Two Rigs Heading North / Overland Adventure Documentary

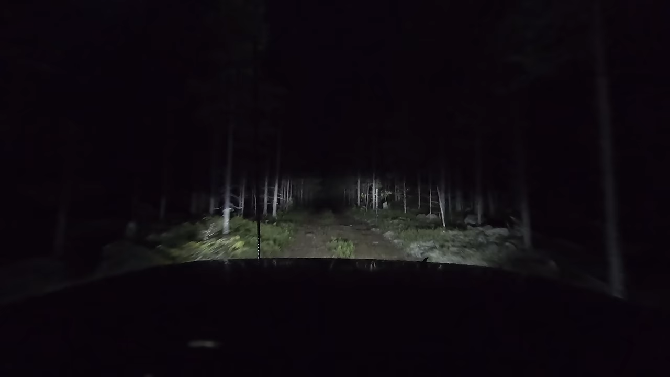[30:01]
Before that though, one more deep washout needs negotiating, and the logs that once filled it have all washed away. Well, I'm in it now, I'm in the washout, I've got to try and get out.
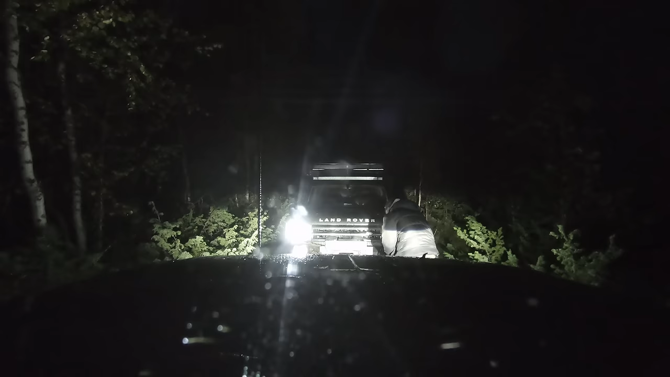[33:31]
I think when my bumper is free, it will be okay. Yeah, I think so. I'm just going to tighten the line. I can't see it. Yep, okay, the line is tight now. So I'm going to start pulling you, okay? Well, my traction control is already flipping out, like trying to fix it. You need to drive to help me.